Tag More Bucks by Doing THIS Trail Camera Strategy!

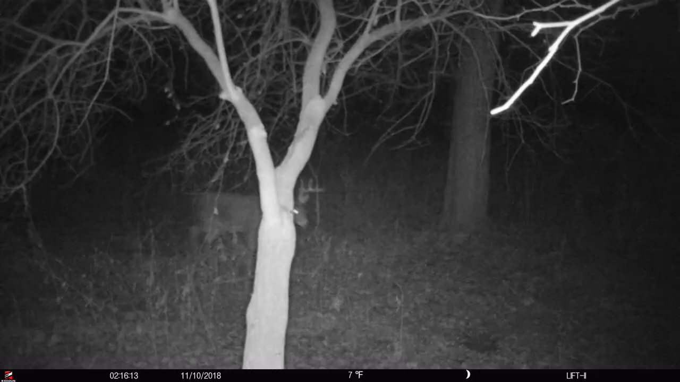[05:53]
Did that help spark anything over the scrape? We're just going through all this. There's that same buck from November 6th coming through here. And this area did not have a strong cover.
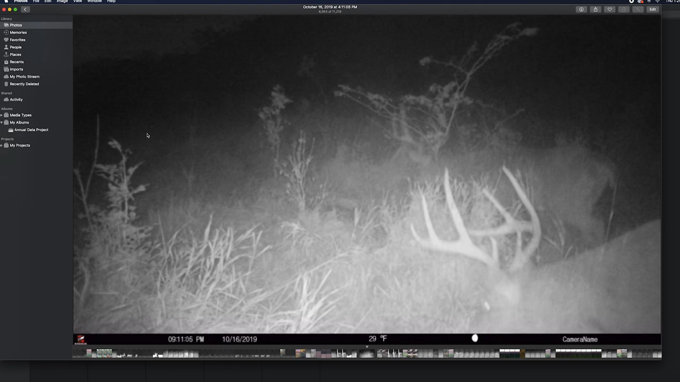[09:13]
And you can just see what activity was going on the 17th across all farms.